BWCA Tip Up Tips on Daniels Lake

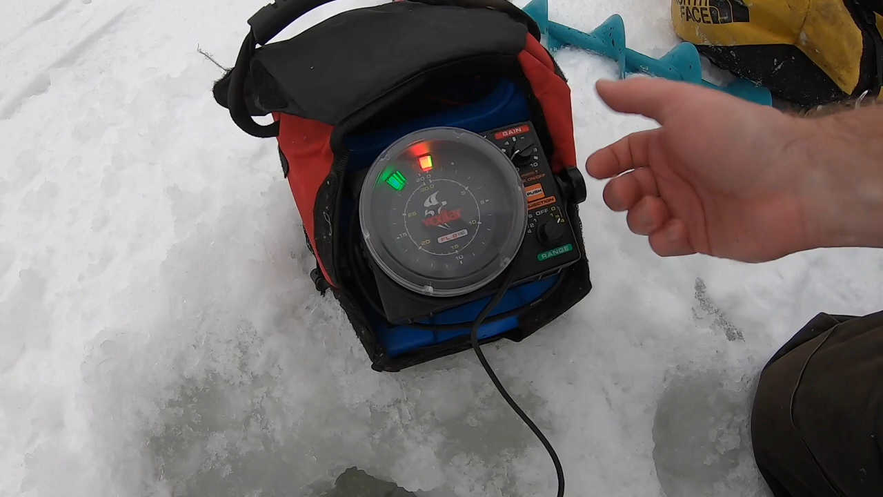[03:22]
but it's the same uh depth either way they're just how you're reading the dial so ah yeah it's a little deeper than I wanted